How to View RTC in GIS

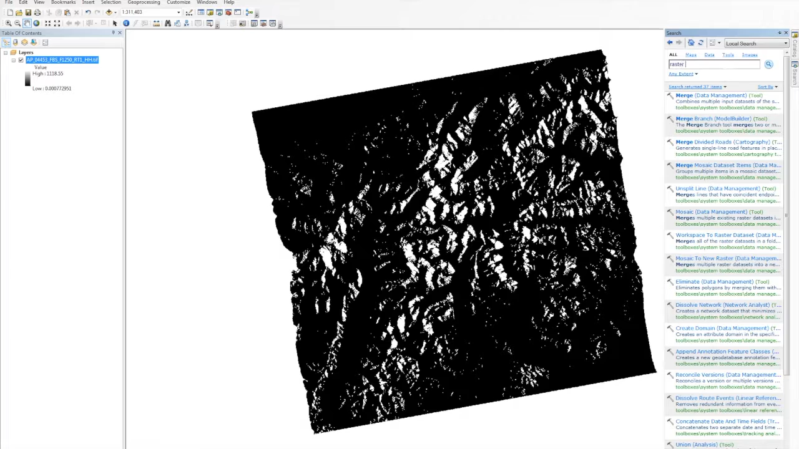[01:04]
Next, use the search function to find and open the raster calculator. In the calculator entry field, select square root from the function list.
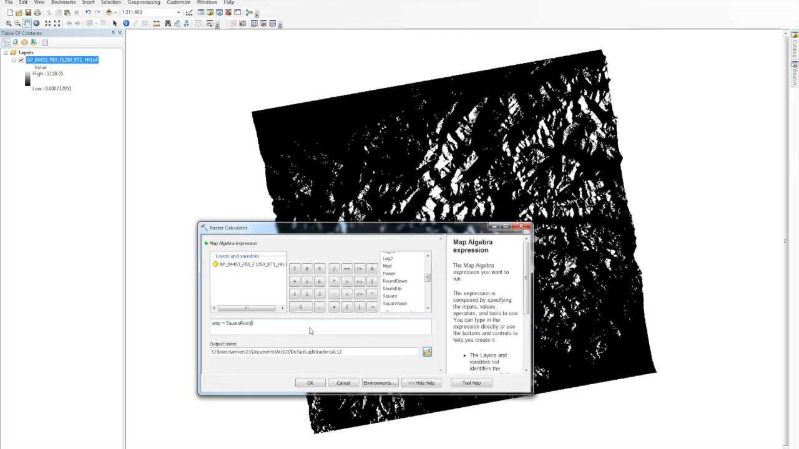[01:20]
Then, select the RTC file name from layers and variables. Click the Browse folder next to the Output Raster field, change to your working directory, enter a filename followed by .tif, and click Save.
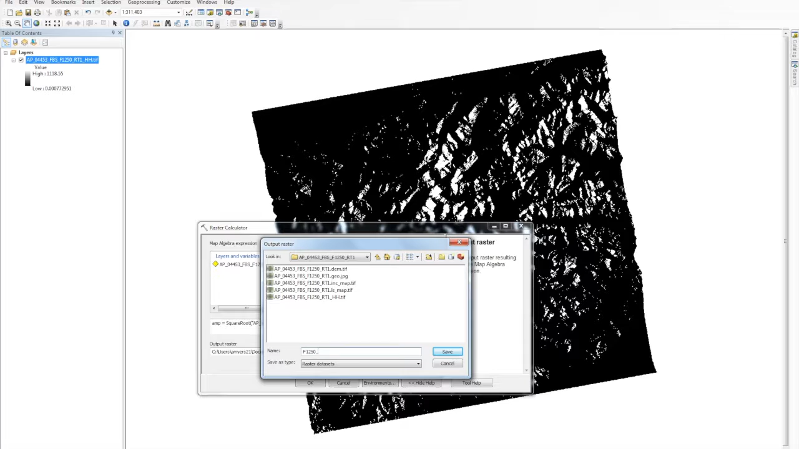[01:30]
Then, in the Raster Calculator window, click OK to run the tool.
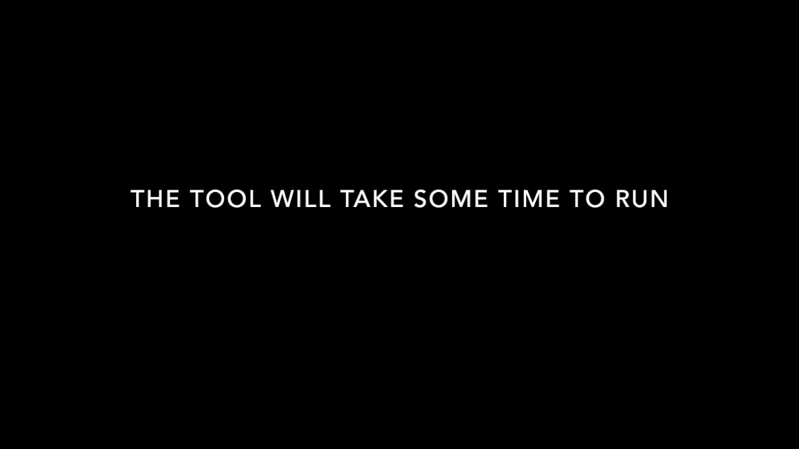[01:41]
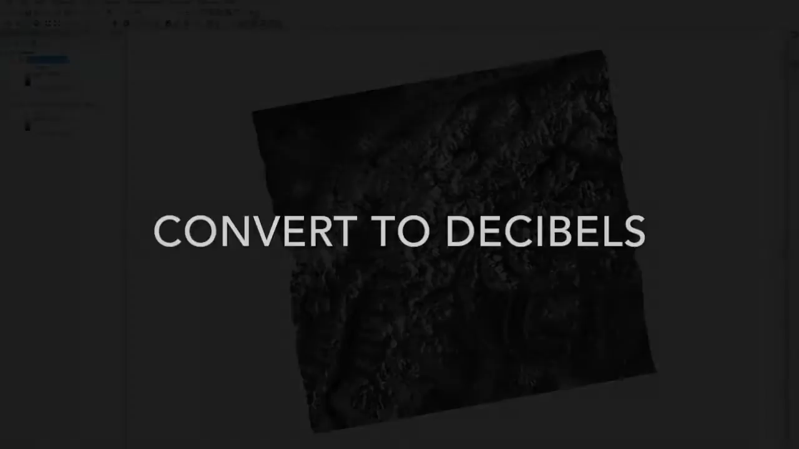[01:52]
The second way of dealing with the power scale is to convert it to decibels. Similar to the previous method, search for the raster calculator. In the calculator entry field, type DB equals 10 point times log 10, followed by parentheses. Move your cursor between the parentheses, and click the original RTC file name from layers and variables. Next, click on the Browse folder and set a file name. Then, click OK in the calculator window to run.